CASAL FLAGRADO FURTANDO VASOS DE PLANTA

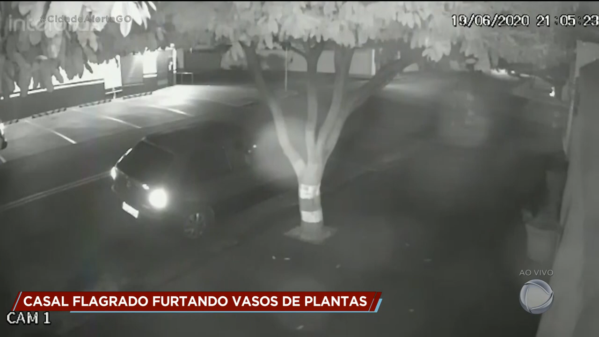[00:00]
O furto foi à noite e durou cerca de 4 minutos. Tudo foi registrado por câmeras de segurança. Nas imagens é possível ver o carro parado em frente à casa. Em seguida, a mulher sai e vai para a calçada. O motorista desce depois, olha para os lados e coloca um dos vasos de planta dentro do carro. O homem volta e furta mais um vaso. Nesse momento, a mulher ainda tenta ajudá-lo. O que chama a atenção é a tranquilidade dos dois.